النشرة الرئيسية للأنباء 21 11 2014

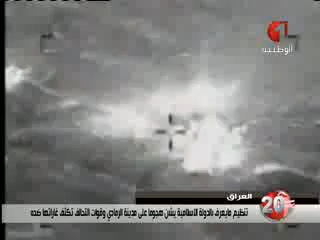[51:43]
مواقع قتالية تابعة لهذا التنظيم وثلاثة مباني كان يحتلها ما يسمى تنظيم الدولة الإسلامية بالإضافة